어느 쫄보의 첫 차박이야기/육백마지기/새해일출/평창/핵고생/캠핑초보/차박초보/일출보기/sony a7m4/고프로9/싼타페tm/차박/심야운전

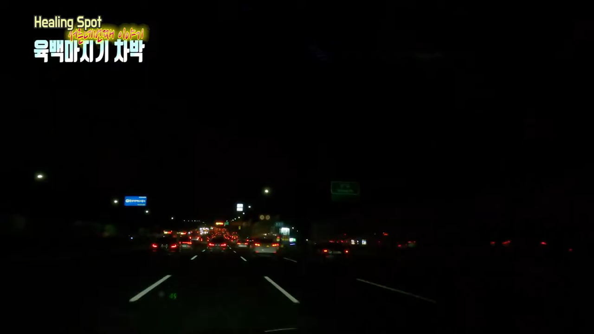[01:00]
7시 52분 현재 경기도 광주 지나고 있고
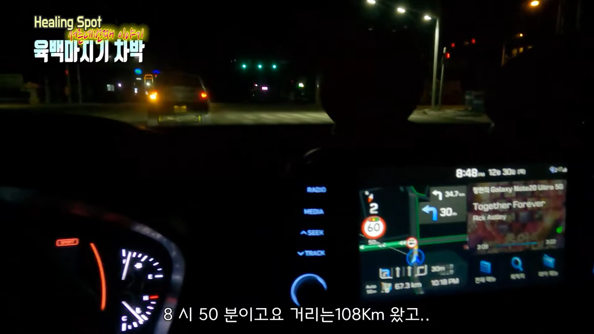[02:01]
남은 거리는 한 67km 남았네요. 같이 화이팅.
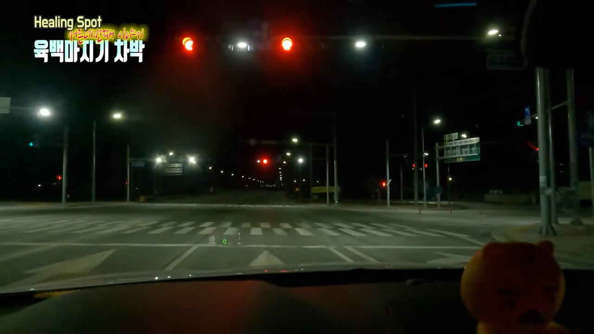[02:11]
2시간 반째입니다. 평창 조금 통과했고요. 네, 이제 홀이 멀지 않았습니다. 아까 샛길 들어갔는데 죽는 줄 알았습니다. 어휴.
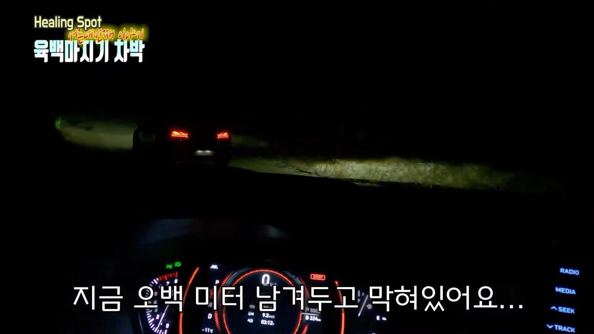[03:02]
지금 500m 남겨두고 막혀있어요. 길이 야영금지라고.